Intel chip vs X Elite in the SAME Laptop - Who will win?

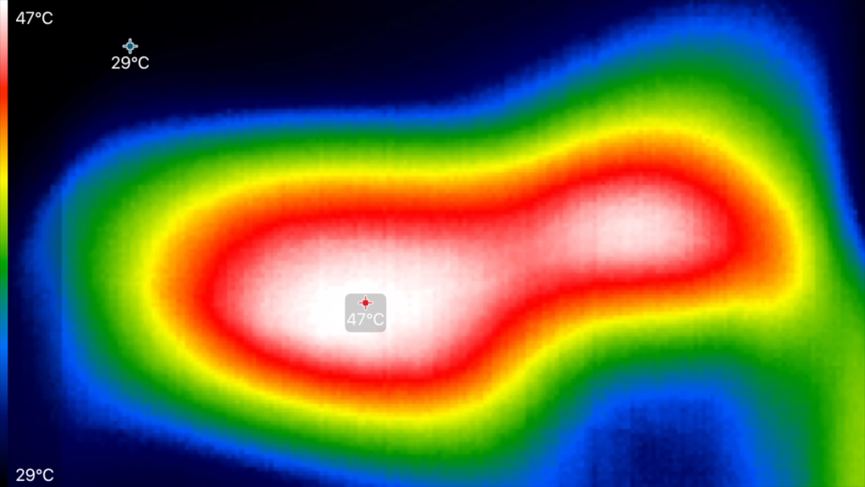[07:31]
On screen: scale top 47°C, scale bottom 29°C
thermal camera you guys see the heat there on the x elite 47 degrees on the hot spot and then we have some heat where the